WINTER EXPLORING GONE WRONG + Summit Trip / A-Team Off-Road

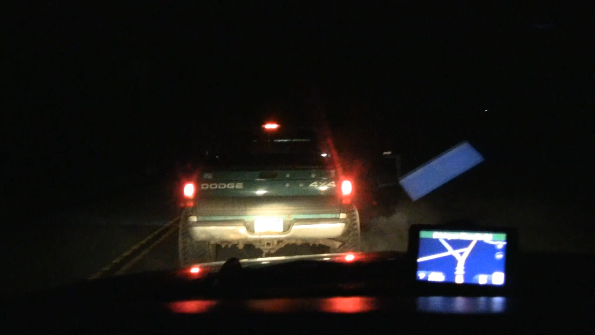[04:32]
Maybe just hit something. Here's some rocks up. I know, maybe it just hit something. Were the tires still cold? No, it wasn't warm at all. I don't know, I just saw a bunch of white smoke. I got a pull-off right up here, we'll just check it out. There's some guy yelling at me when I got out. How rude. He was like, get that effing truck off the road or something. Pull-off right here. Back at the spot where the speedboat tire blew out.